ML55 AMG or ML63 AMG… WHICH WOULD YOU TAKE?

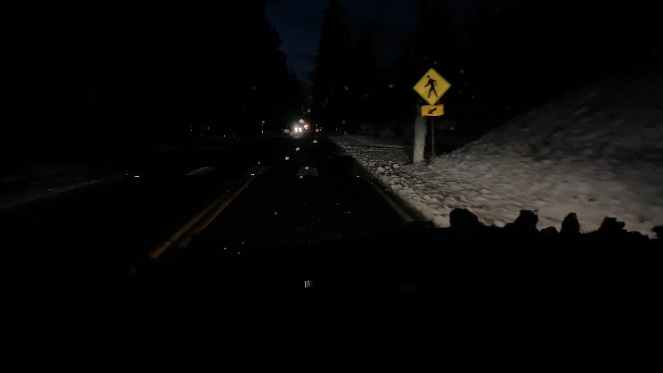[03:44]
It definitely seems like in the last few years, Washington, at least in this area, has gotten a little more like proactive about
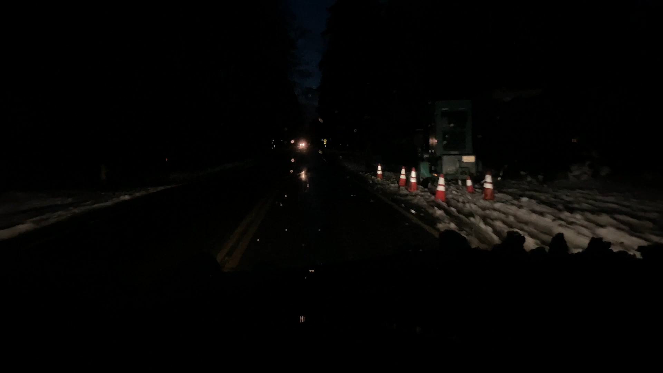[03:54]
keeping the ball rolling when we get hit with snow. Because before, I don't know, when I was a kid, I remember being up here, even if it was just like this, how it is now, like there would have been no school anywhere. Even I was checking around the state today and there was like mostly just 2-hour late starts, if anything, or just nothing. So, yeah, just different perspective thinking about it now as an adult. But, yeah, this is all clear out in the roads.